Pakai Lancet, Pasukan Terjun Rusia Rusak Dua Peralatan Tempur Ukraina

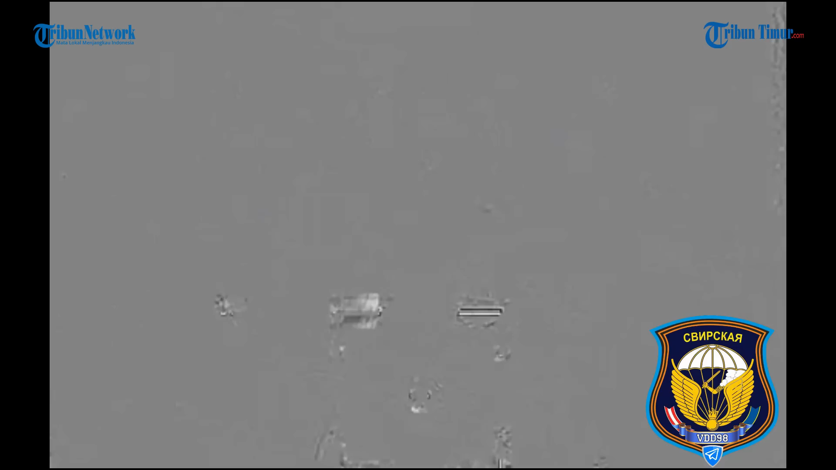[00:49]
Meski berusaha disamarkan oleh prajurit Ukraina, tampak dua peralatan tersebut tetap mudah diserang lancet Rusia.